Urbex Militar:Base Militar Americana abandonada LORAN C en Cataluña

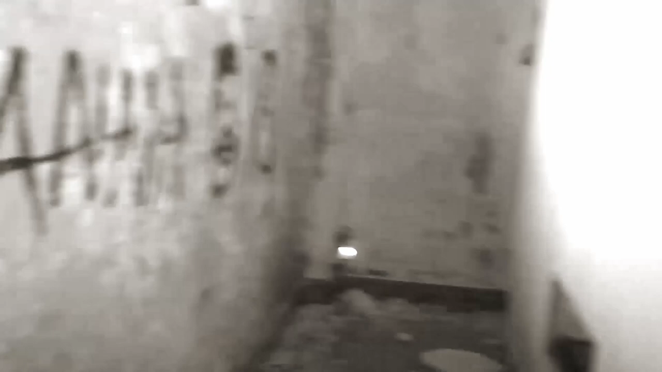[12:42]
La estancia está completamente separada, sin embargo, estaba comunicada al exterior por lo que parece ser alguna especie de chimenea.